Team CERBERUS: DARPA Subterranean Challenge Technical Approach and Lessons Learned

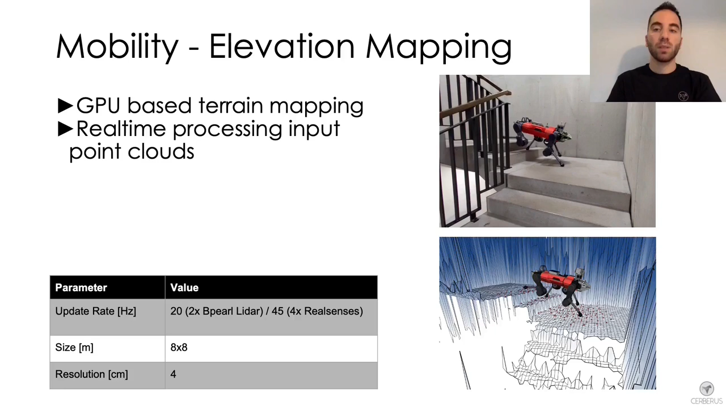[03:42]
point clouds in real time and provide the terrain representation used for both locomotion and planning purposes. This video shows an example of the robot navigating in a narrow environment while the terrain representation is built during operation. The elevation map that you see is actually composed by multiple layers, each used for different applications. The elevation layer is mostly used for locomotion and visualization purposes,
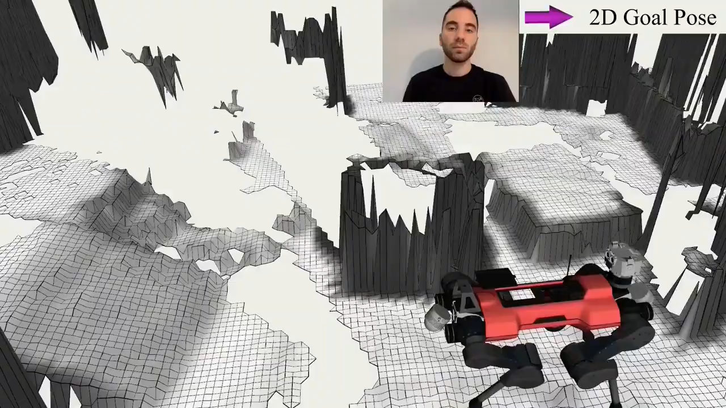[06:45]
This video shows animals navigating different goal poses on uneven terrain.
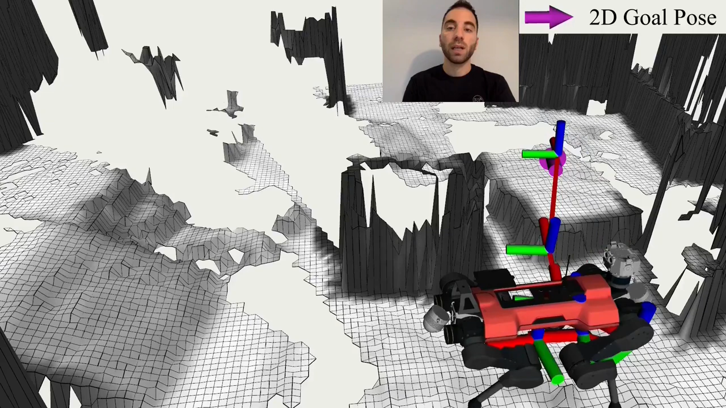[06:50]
The planner copes with partial and missing map information
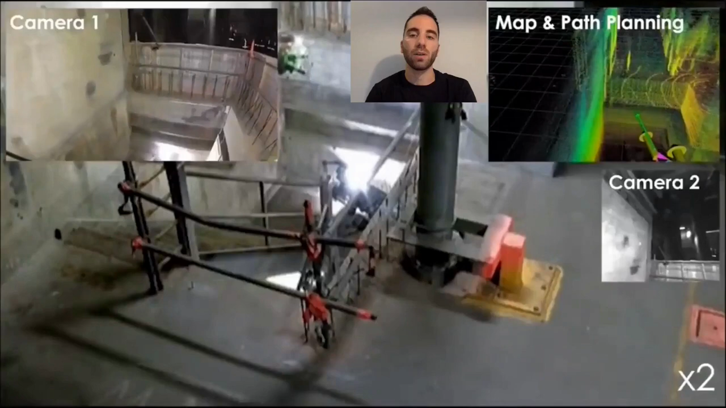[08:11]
drone autonomously flying downstairs through a narrow opening during the urban circuit, while being resistant against collisions during the autonomous descent.
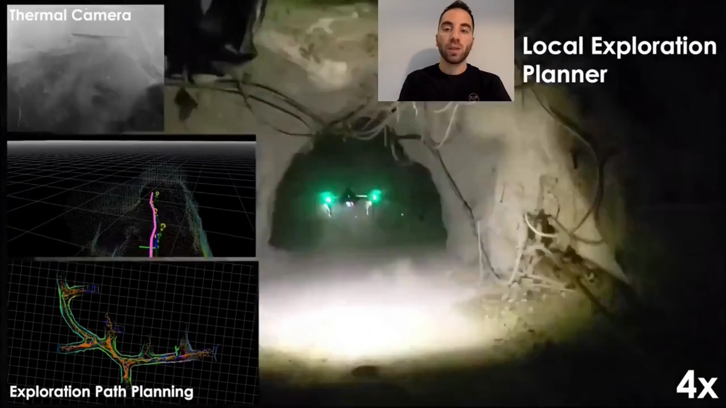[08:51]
this platform can penetrate obscurant and dusty environments, also in the presence of smoke.
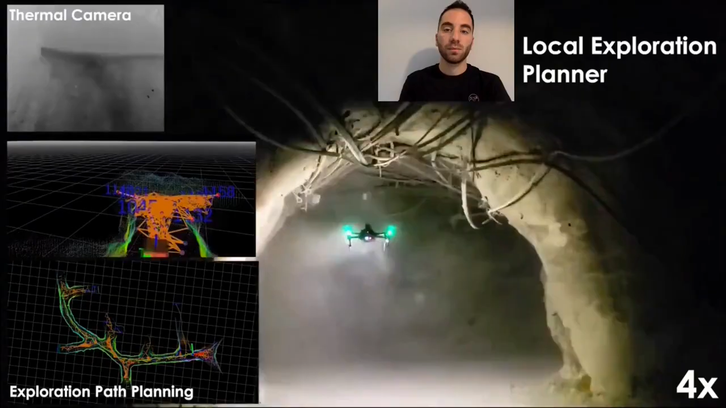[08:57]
The last flying platform we introduce is the Voliro Colibri drone.
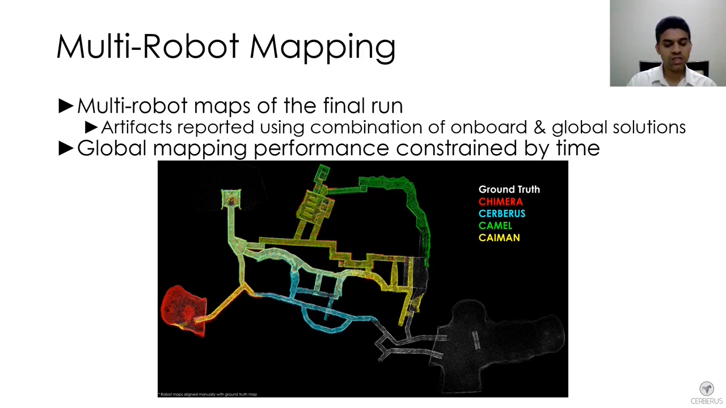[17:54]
So in the final run, we used a combination of both onboard and global solutions. And this is the final map. And I would be happy to answer any questions that you have about these approaches in the Q&A. Hi, everyone.
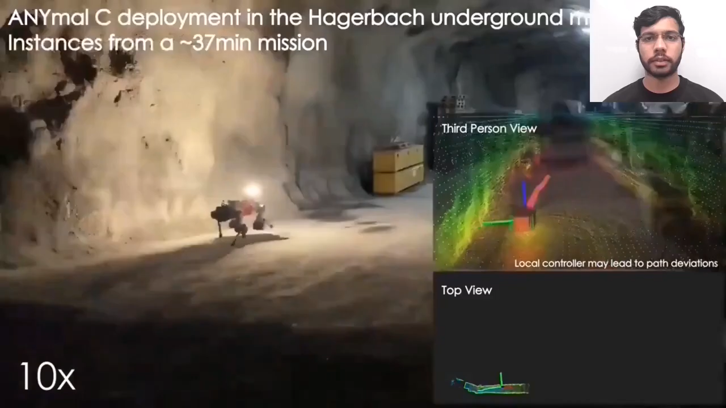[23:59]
The experiments were conducted in the Hagerbach mine in Switzerland.
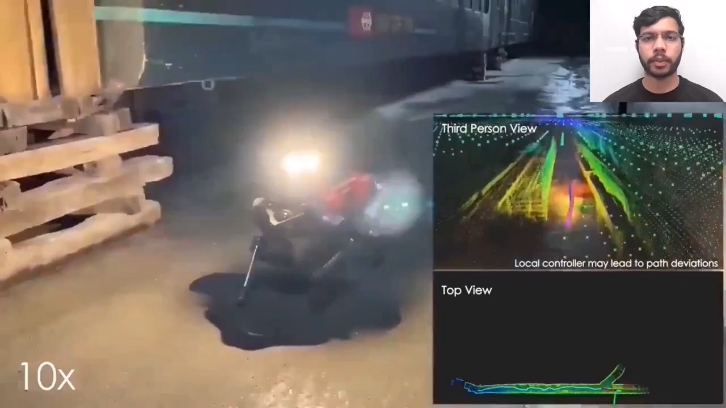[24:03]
The first part shows the omission conducted by the animal.
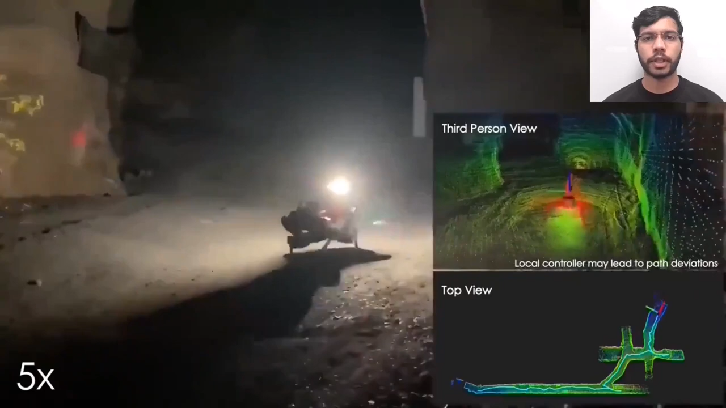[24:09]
This demonstrates the ability of the planner to navigate over slopes, handling multiple branches, and autonomous homing.
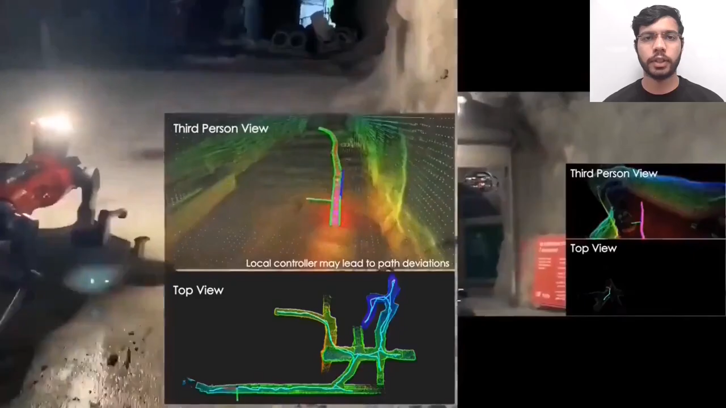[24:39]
This shows the planner running on a computationally constrained system.
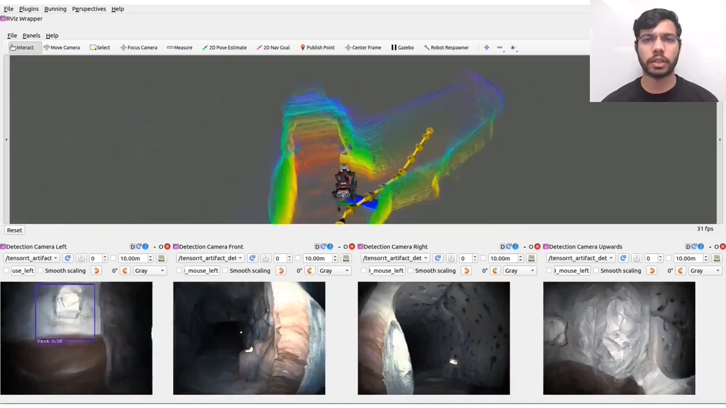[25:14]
the traversable path generated by the navigation planner.
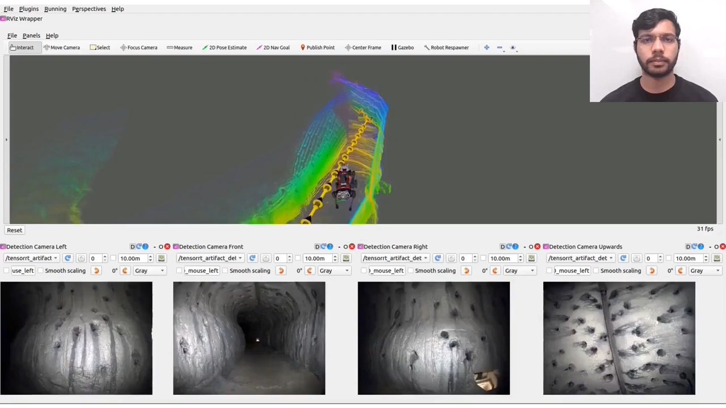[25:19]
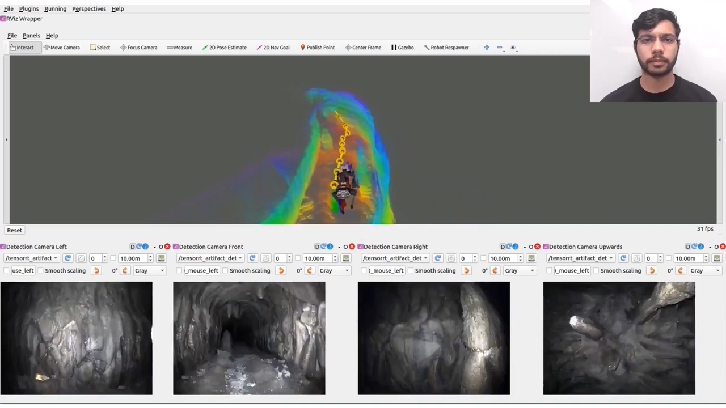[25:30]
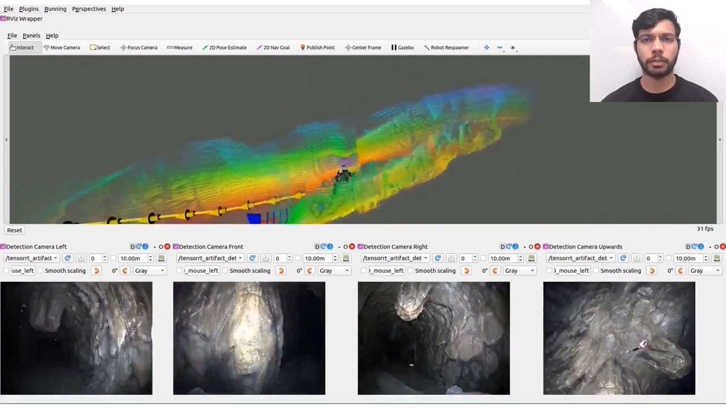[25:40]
At this point, we can also see the planner planning over a very steep narrow slope in the cave section.
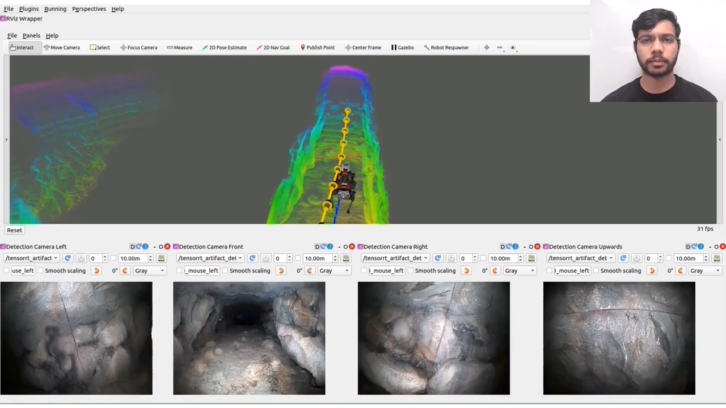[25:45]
Finally,
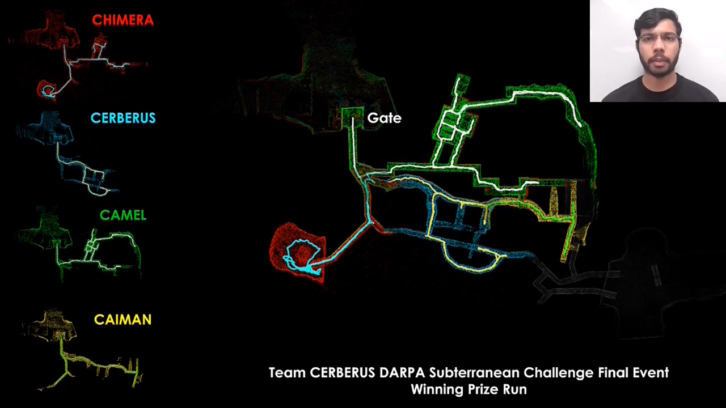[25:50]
this figure shows the combined map of the prize run along with the paths of all poor animals.